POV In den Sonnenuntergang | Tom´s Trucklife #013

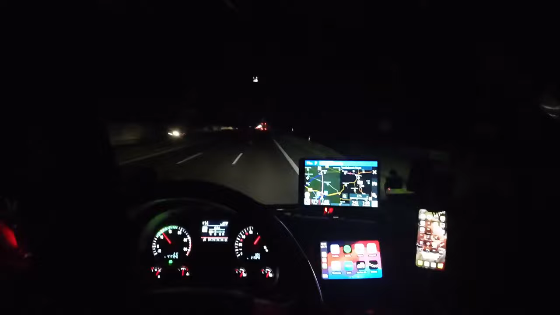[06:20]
Mal schauen, ob man nachher noch was sieht. Das ist auf jeden Fall durch die Dunkelheit recht grisselig, das Bild. Ich muss mal ein bisschen konzentrierter hier fahren. Ja, ich bin jetzt auf der A2. Ich habe jetzt von 14.30 Uhr, dass ich mich in die Schlange angestellt hatte zum Eingang bei Amazon, bis 23.45 Uhr war ich jetzt auf diesem Gelände.